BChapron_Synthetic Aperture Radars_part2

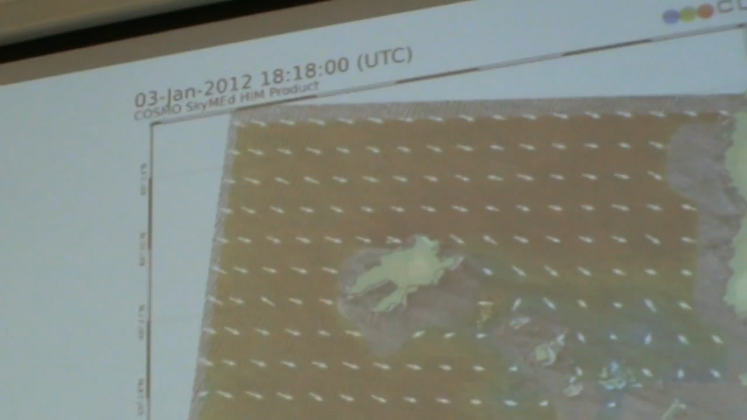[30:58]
and here you can see the change of the waves as they propagate